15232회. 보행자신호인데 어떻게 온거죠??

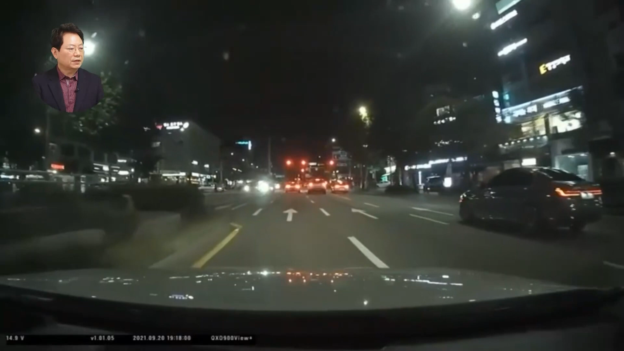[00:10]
저기 보행자 신호에 유턴할 수 있어요. 유턴을 하는데 오토바이... 쾅! 어허... 블랙박스에서는 오토바이가 보이는데요. 저는 오토바이 여기 횡단보도 앞에 서 있는 건 줄 알았어요. 그래서 저는 이쪽으로 돌잖아요. 이쪽으로 돌기 위해서. 그래서 넘어가는데 아! 오토바이가 오네요. 아, 이분이 여기에서 대각선을 해서 그냥 쑤! 아이쿠!